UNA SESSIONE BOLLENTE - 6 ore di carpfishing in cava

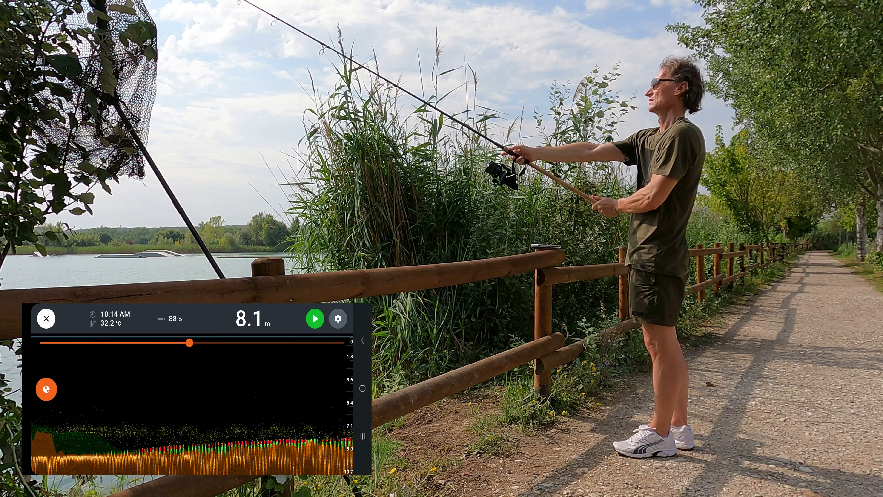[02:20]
On screen: depth 8.1 m
c'era un bel passaggio di pesci, quindi secondo me stanno in profondità dove l'acqua è un po' più fresca, un po' più ossigenata.